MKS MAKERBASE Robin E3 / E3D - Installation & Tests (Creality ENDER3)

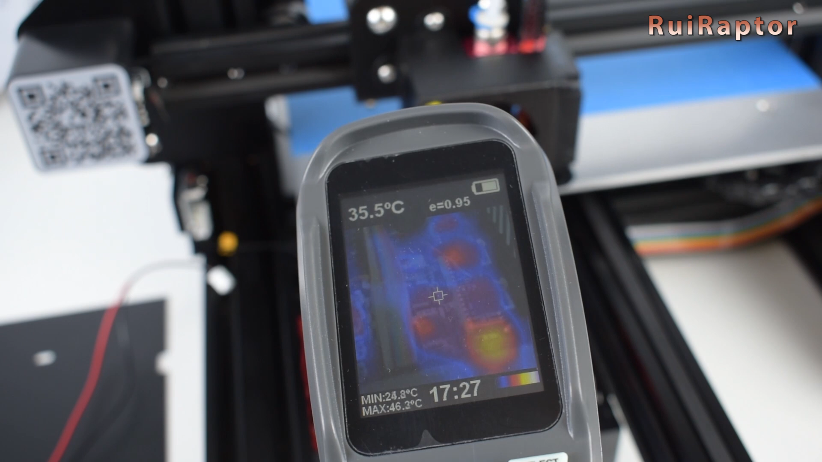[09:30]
On screen: spot 35.5°C, max 46.3°C, min 24.8°C
and the only component that is a bit hotter was the extruder driver. We even left the board's cooling fan out, and it kept on printing fine without it.